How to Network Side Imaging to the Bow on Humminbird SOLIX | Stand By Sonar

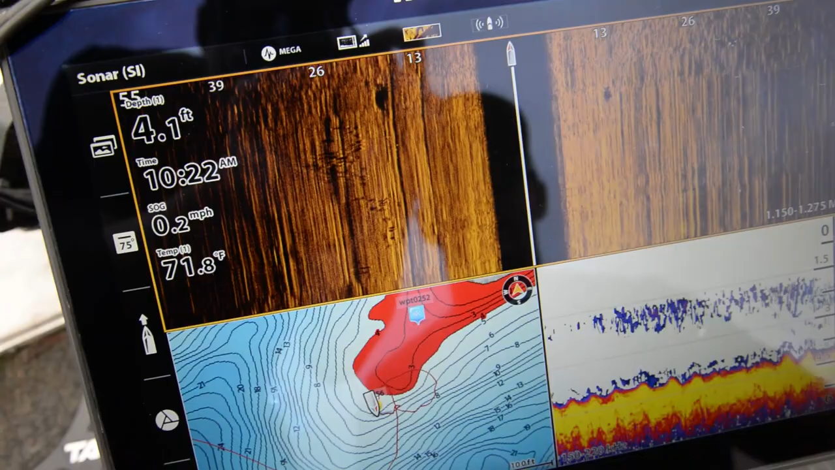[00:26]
On screen: depth 4.1 ft, water 71.8°F, speed 0.2 mph
So it will tell you whether you should be cast on the port or starboard side of the boat.
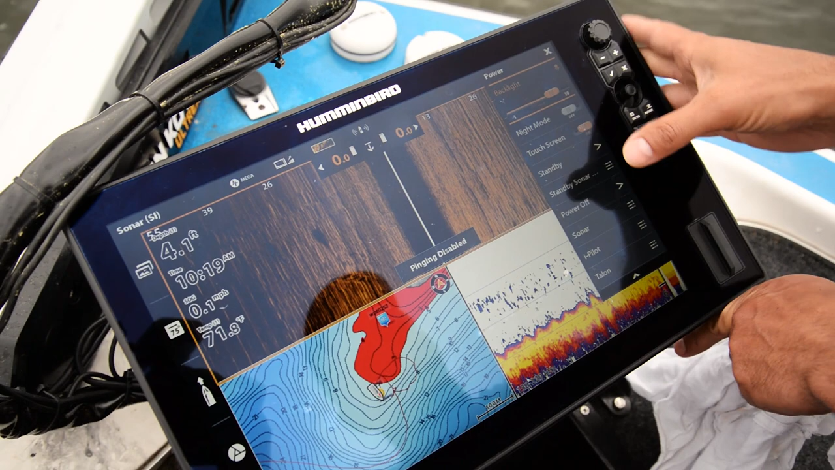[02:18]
On screen: depth 4.1 ft, speed 0.1 mph
I'll hit the power button and the sonar menu I go to sonar source.
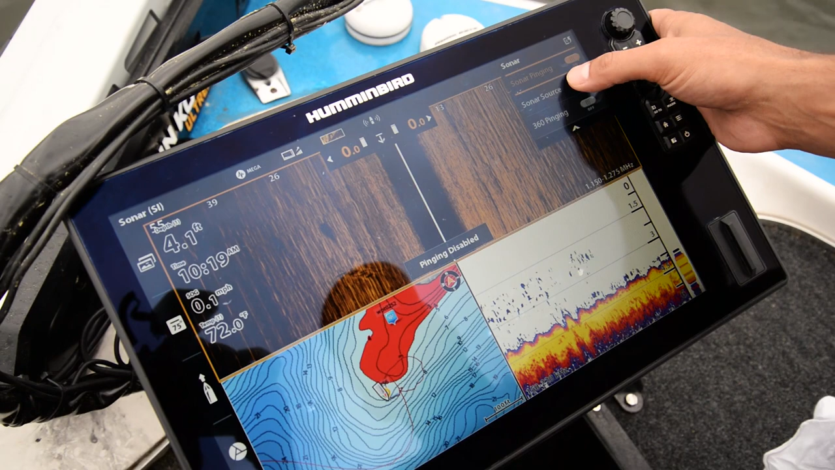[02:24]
On screen: depth 4.1 ft, water 72.0°F
Sonar source is where you actually look at all the different transducers and you can subscribe to them.
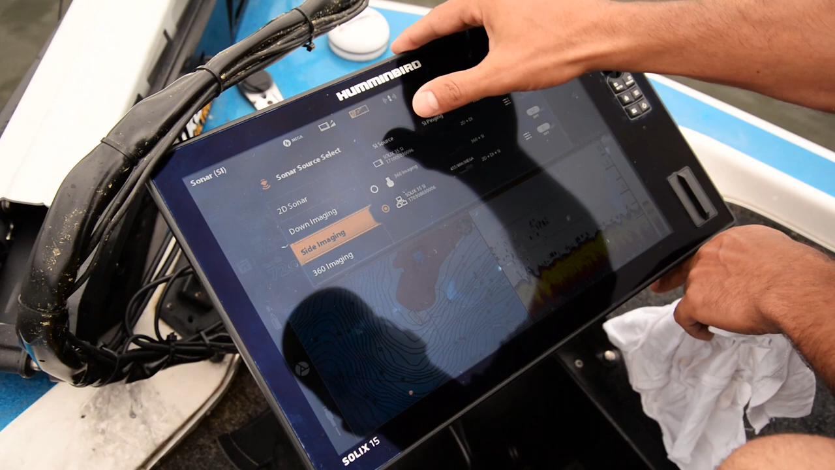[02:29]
In this situation here I'm going to tell let me look at the side imaging for this unit and I'm going to say read the
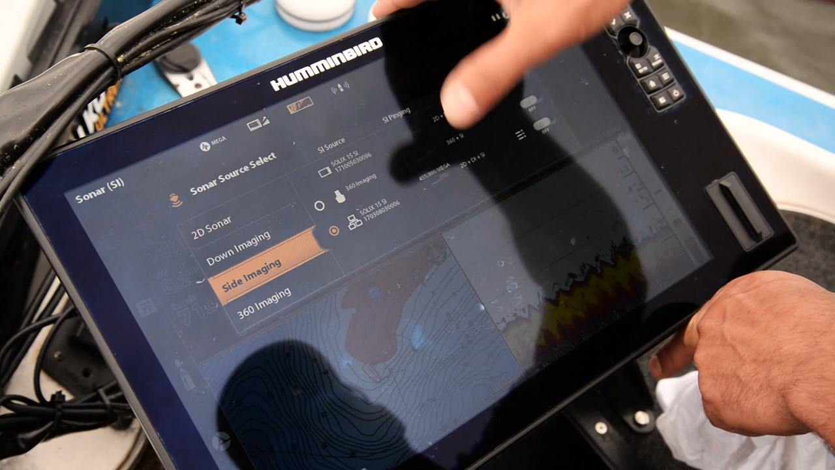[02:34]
remote graph in the back which is running 455 800 Mega and just turn it on.
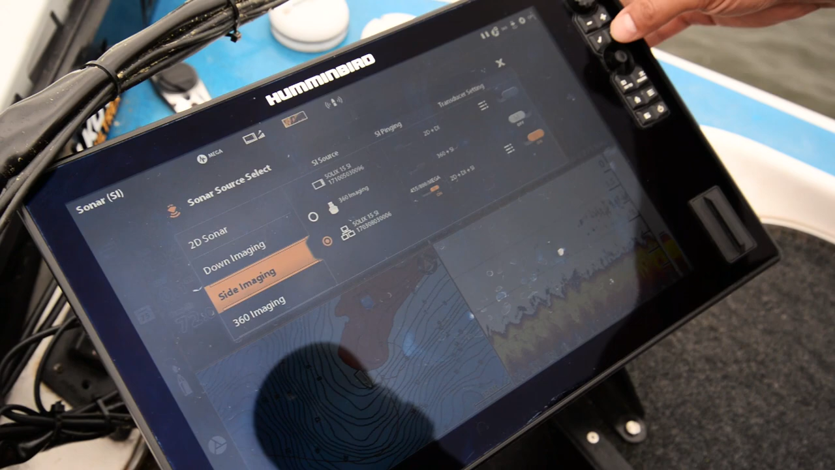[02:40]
Now you can see I'm rolling here.
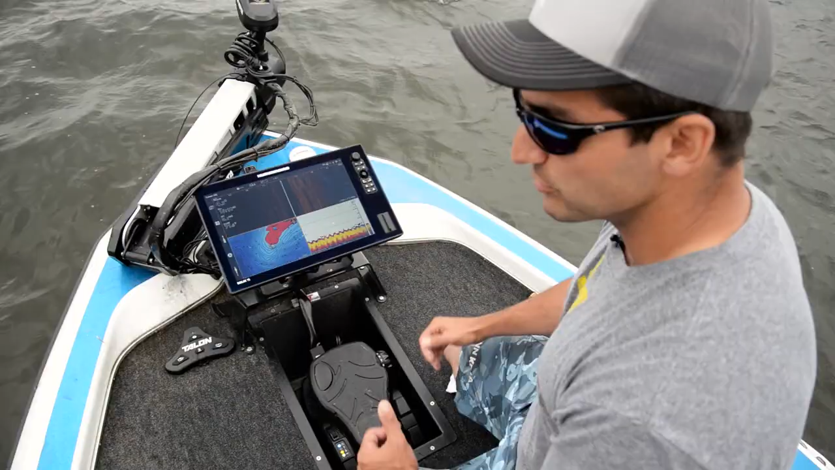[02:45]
We actually have side imaging coming off the transom. I can make all my adjustments from the front screen if I want to shorten the range to say 50 55 feet it'll change. If I want to change my sensitivity maybe make it a little brighter I can change it. So here's a good example of what I mean.
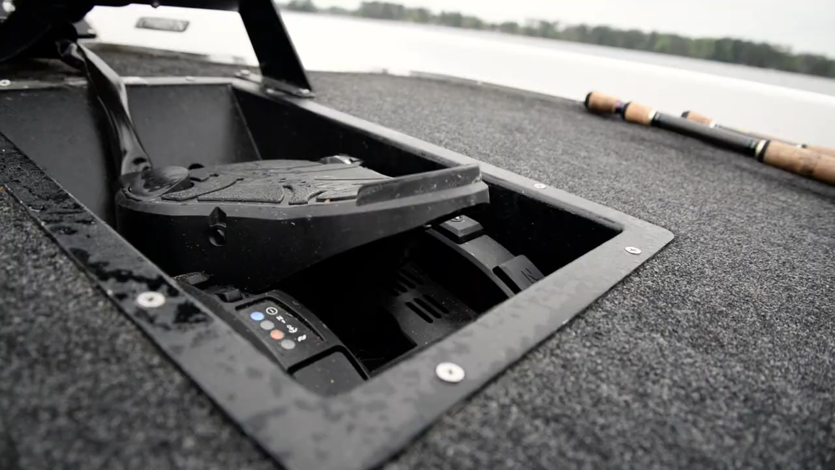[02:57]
We've just been sitting stationary clear as day you can see three fish working a school of bluebacks.
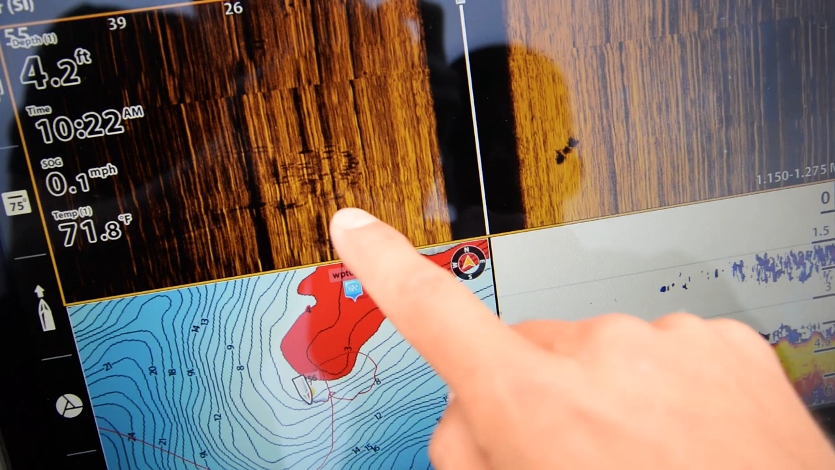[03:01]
On screen: depth 4.2 ft, water 71.8°F, speed 0.1 mph
The screen is just staying the same. We're painting the same area.
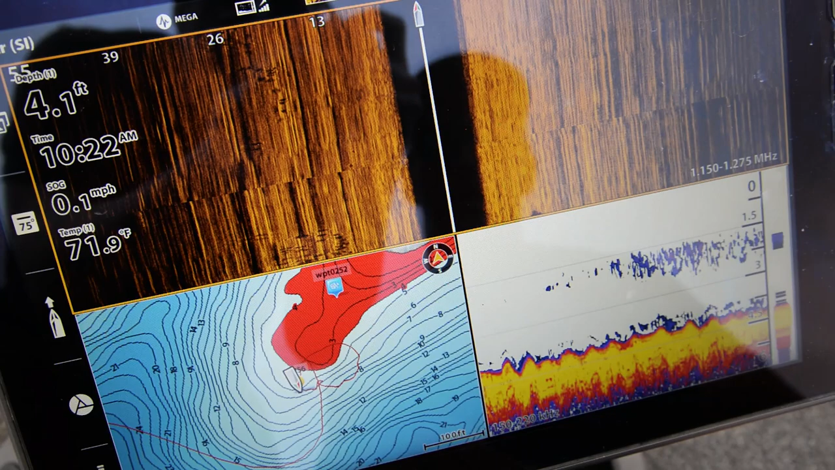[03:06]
On screen: depth 4.1 ft, water 71.9°F, speed 0.1 mph
There's more bluebacks coming through but we can see them. Unless you had side imaging on up at the front there's another fish you can see it's head and tail.
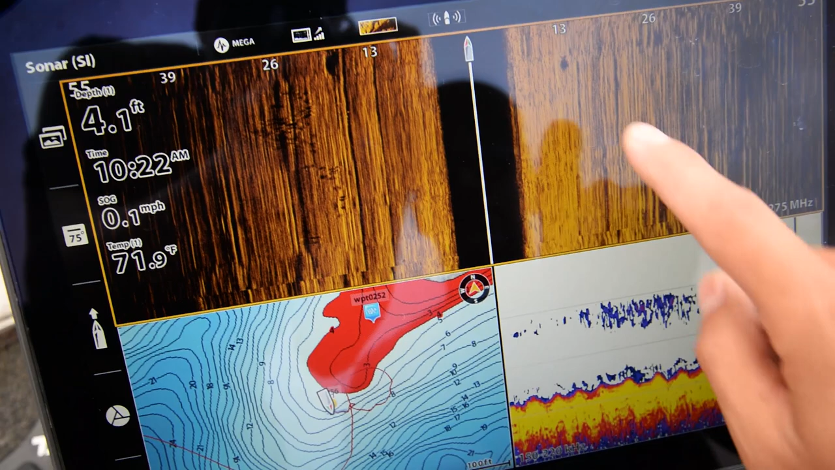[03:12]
On screen: depth 4.1 ft, water 71.9°F
You can see it's head and tail you never be able to see this. So that's the reason I like to run side imaging up on the front.